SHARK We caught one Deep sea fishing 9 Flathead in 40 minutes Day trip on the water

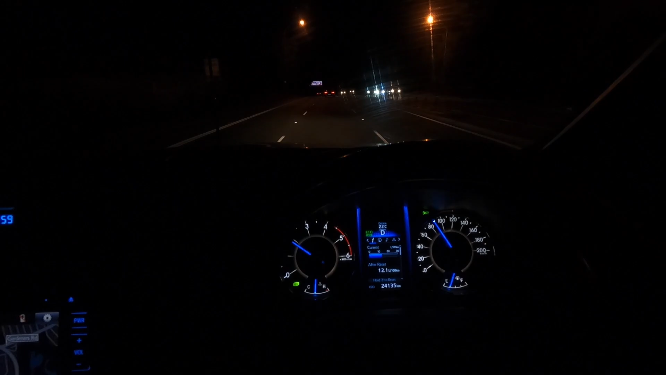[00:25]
It's such a pleasure driving this Fortuna. And look at that, 110.